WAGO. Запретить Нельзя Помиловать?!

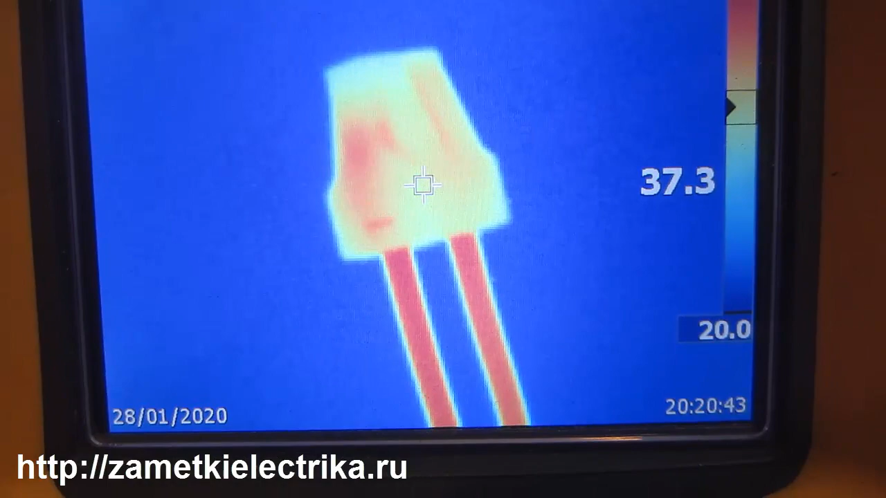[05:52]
Здесь вот у нас какой-то красный нагрев 40-41 А так корпус 37, 36, 38 А провод вот 44,
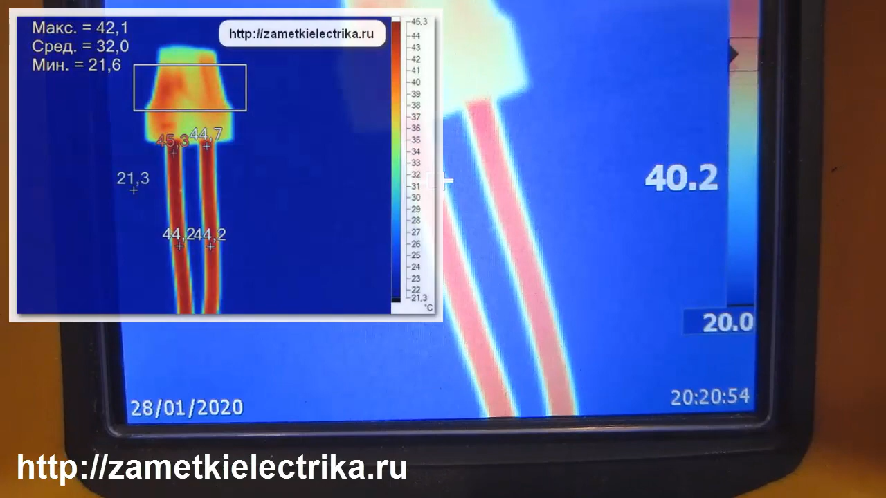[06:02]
43
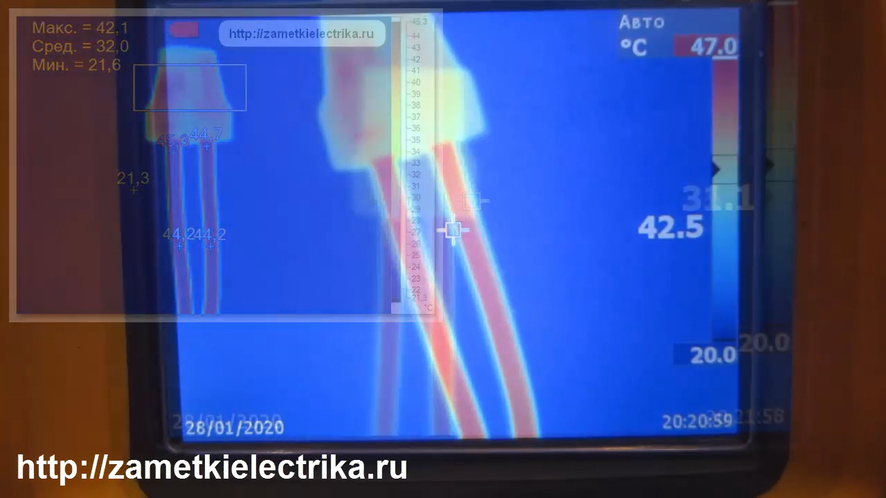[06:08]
On screen: scale top 47.0°C, scale bottom 20.0°C
Это 773 серия, обновленная В принципе здесь все
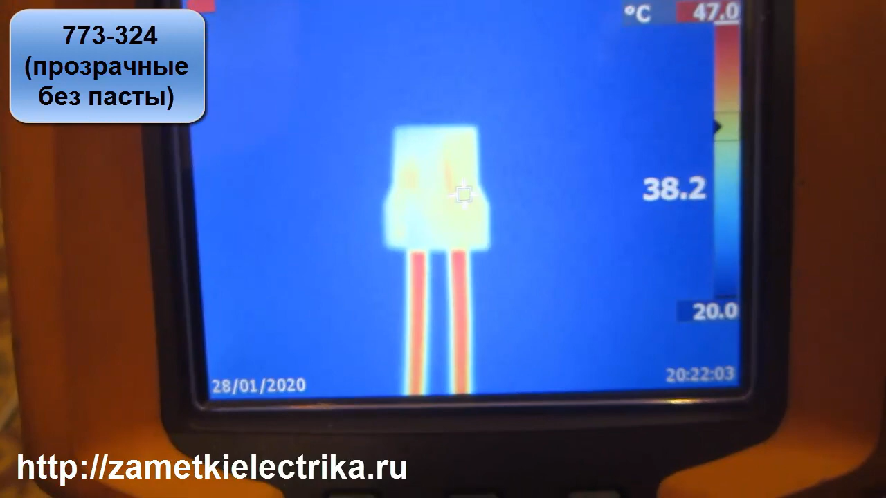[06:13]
On screen: spot 38.2°C, scale top 47.0°C, scale bottom 20.0°C
то же самое Корпус 36, 37 Проводники больше 43, 44
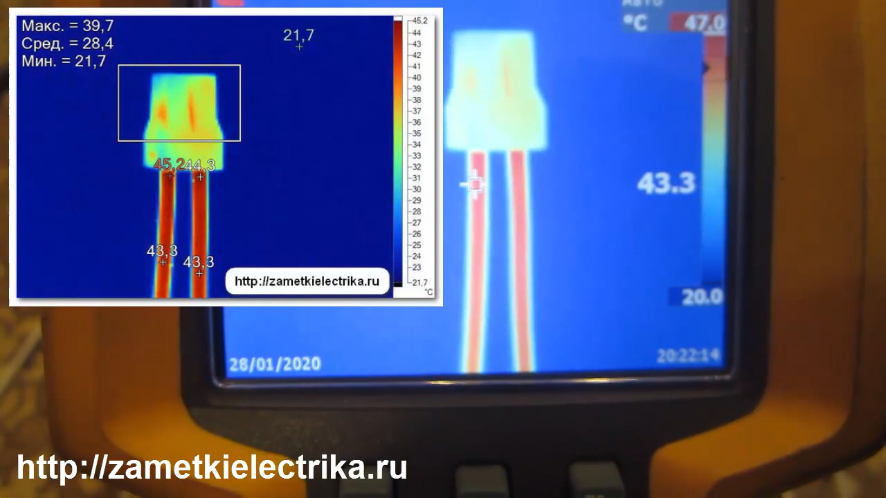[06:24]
On screen: max 39.7°C, min 21.7°C
Это у нас 22, 73, 244 Как видите, максимальная температура экрана 47 градусов Ну как раз вот эта вот пластина Это у нас 22,
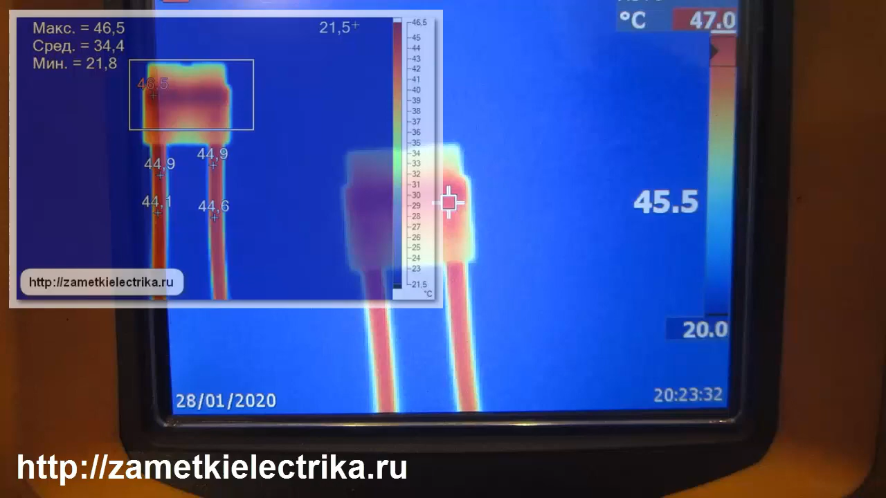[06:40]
73, 243 Максимальная температура на экране тепловизора 47 градусов Ну все аналогично Все похоже
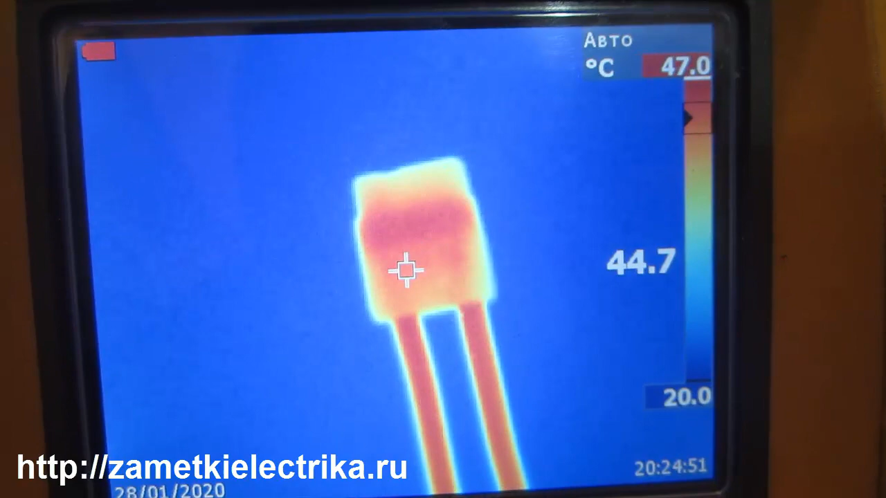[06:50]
On screen: spot 44.7°C, scale bottom 20.0°C
Видно нагрев от этого пружинного контакта Это у нас 242
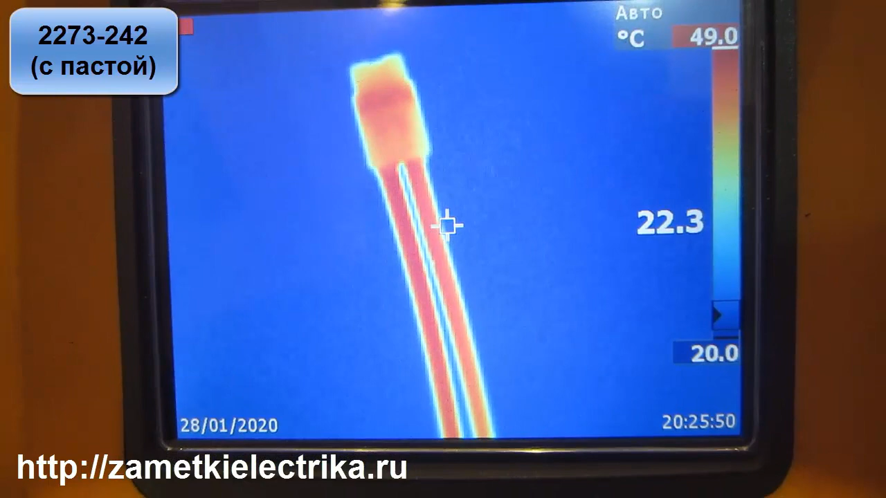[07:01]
On screen: spot 22.3°C, scale top 49.0°C, scale bottom 20.0°C
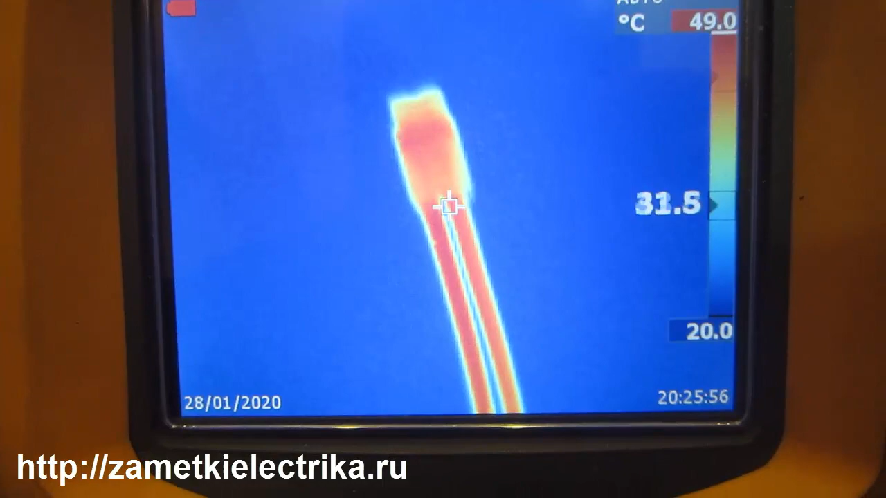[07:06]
On screen: scale top 49.0°C, scale bottom 20.0°C
Максимальная температура 49 градусов 45, 46 Нагрев наши пластины
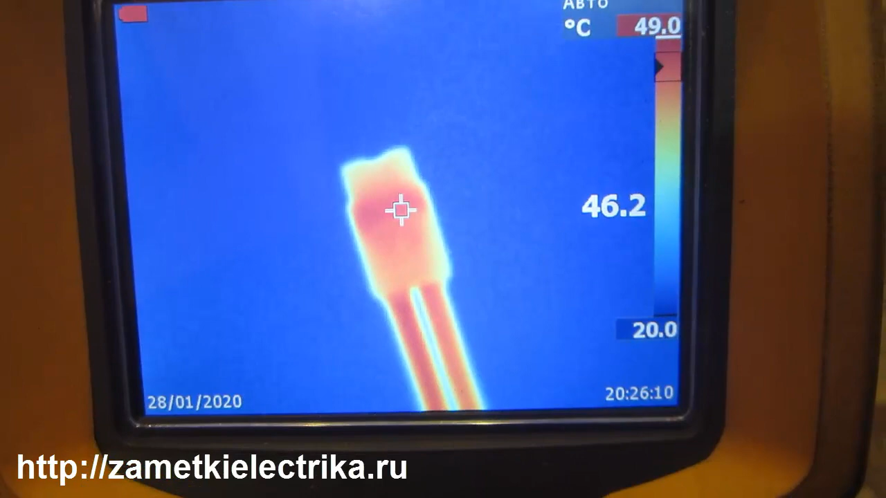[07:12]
On screen: scale top 49.0°C, scale bottom 20.0°C
Проводник 47 с копейками Это наша 222 серия
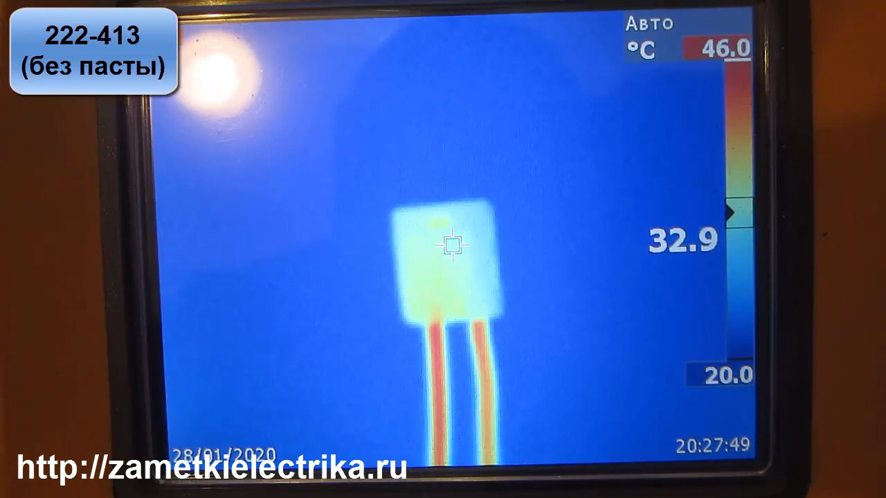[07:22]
On screen: scale top 46.0°C, scale bottom 20.0°C
Максимальная температура 46 Но видно, что здесь относительно холодный корпус 29, 32, 33 градуса,
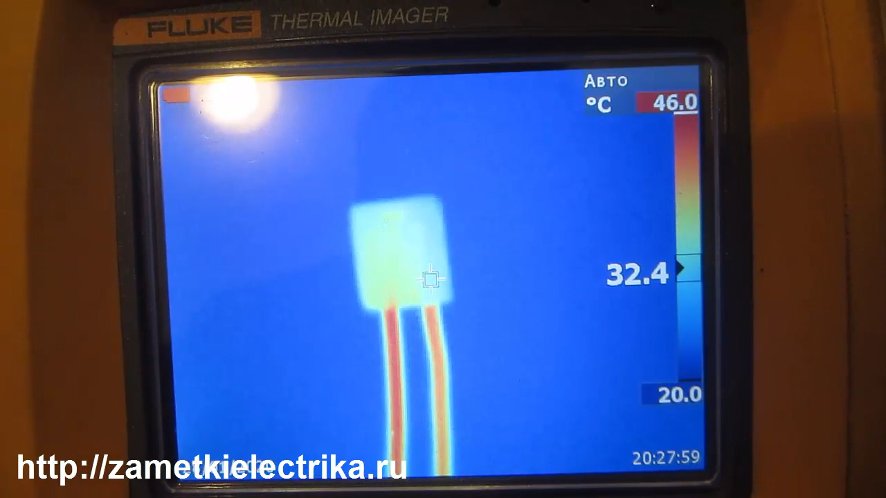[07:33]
On screen: scale top 46.0°C, scale bottom 20.0°C
35 А вот у нас провода 42, 43
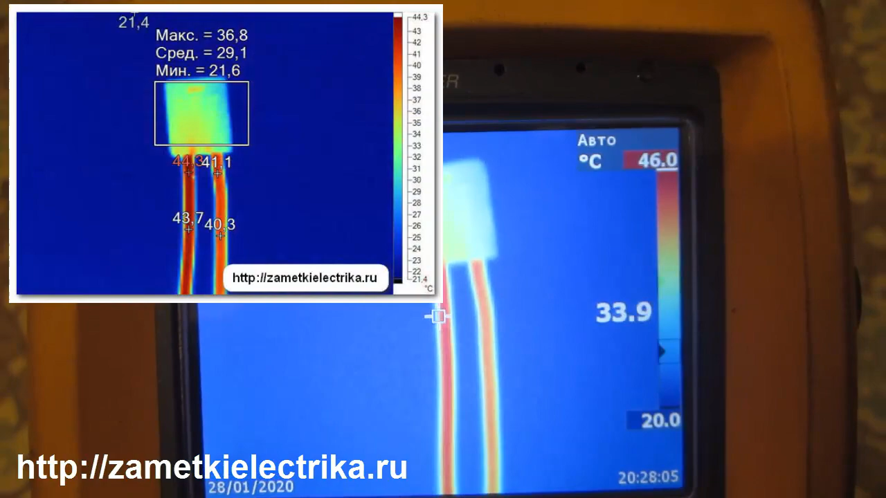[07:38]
При данном токе То есть при номинальном токе для данных клемм